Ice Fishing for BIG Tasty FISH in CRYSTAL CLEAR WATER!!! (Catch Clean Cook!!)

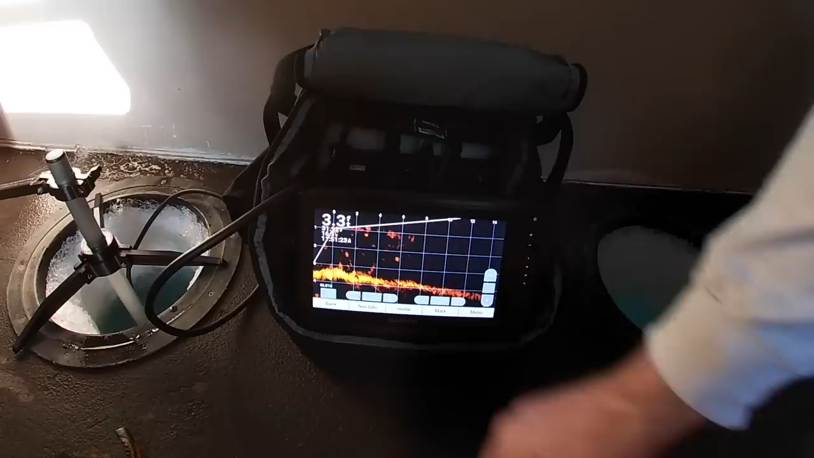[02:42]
We are only in 3.3 feet of water We're going to get some lines down Take y'all with us And hopefully whip up some biggins And have a good time Peace He always says that